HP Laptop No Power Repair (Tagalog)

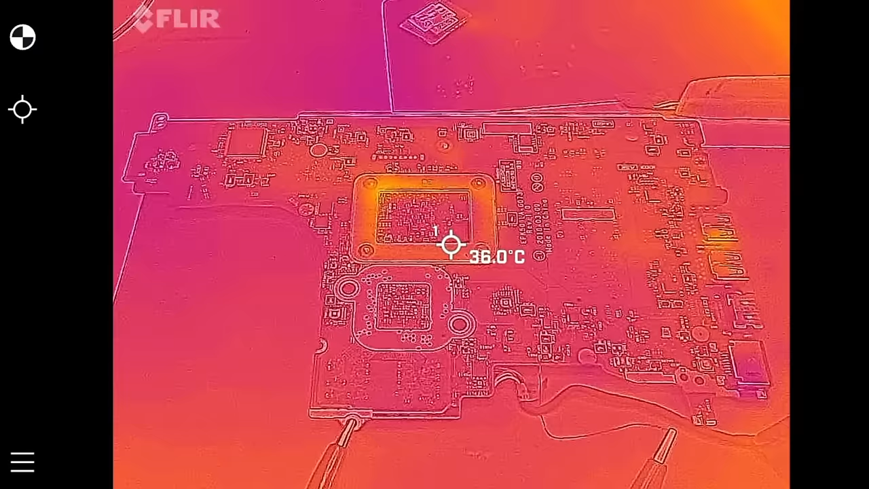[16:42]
On screen: spot 36.0°C
One, two, three. Okay. So, may, ayan. May part dito. Ayan, may part dyan na umiinit.
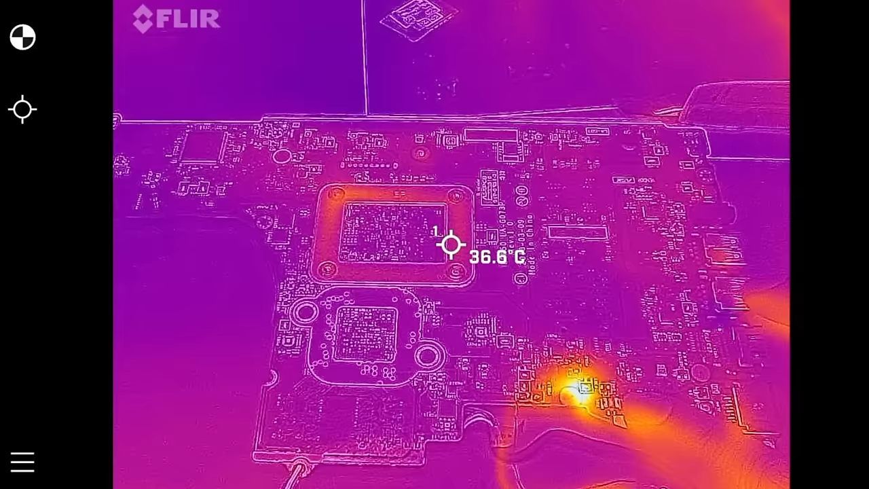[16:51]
On screen: spot 36.6°C
Okay. Okay. Ano kaya yan? Ano kaya yung umiinit na yan? Okay. So, ayan. So, kitang-kita, no?
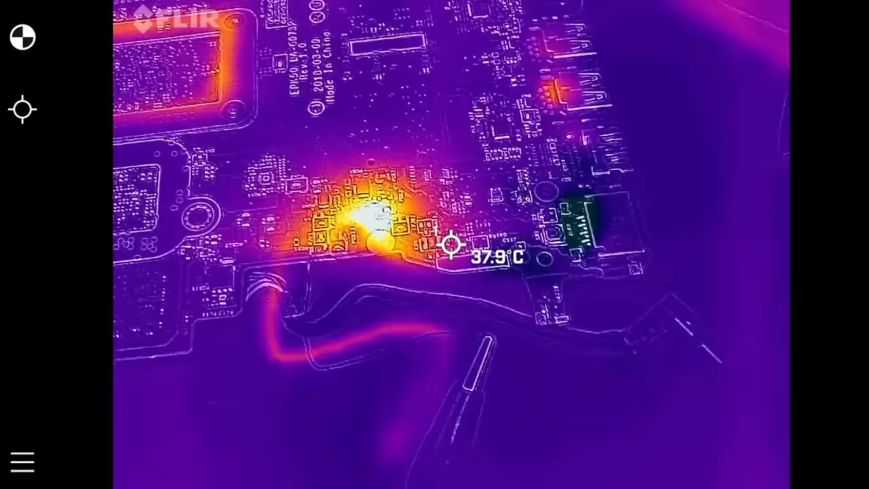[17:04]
On screen: spot 37.9°C
Ilang degrees? Okay. 45 degrees. So, check ko kung nakakapa. Mukhang, mukhang nasa ilalim sya, no? Balikta rin lang natin yung board. Okay. O, ko lang yung, ano, voltage injection. Balikta rin natin yung board.
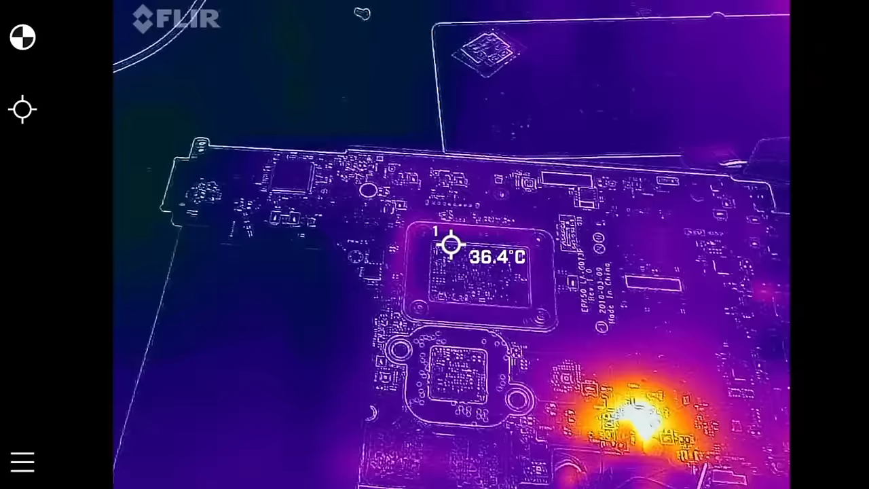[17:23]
On screen: spot 36.4°C
So, mukhang sa ilalim yung component na may. Ayan. So,
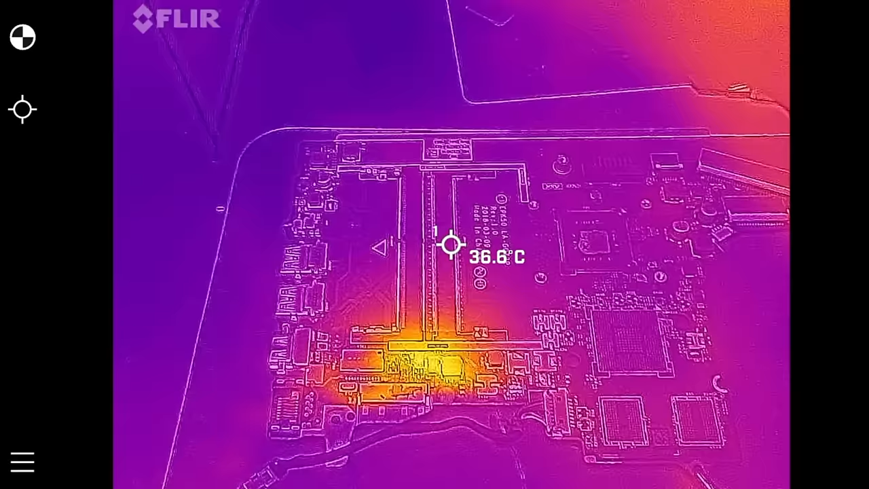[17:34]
palamigin natin, no? Para makita niya. Okay. Ayan. Okay. On call it yung voltage detection. Voltage injection activated. Ayan. So, dito sa part na to, merong umiinit.
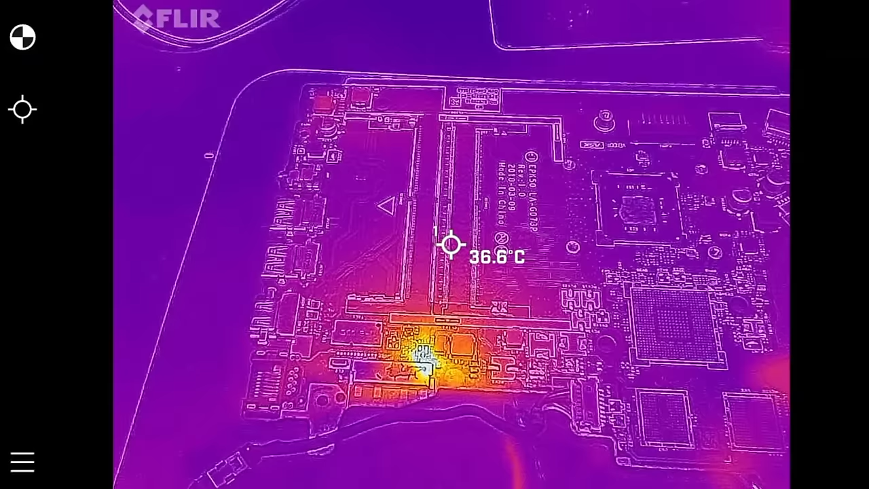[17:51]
On screen: spot 36.6°C
Okay. Ayan. may umiinit ang component dyan. So, titignan natin sa microscope kung anong ba yung umiinit na component na yan.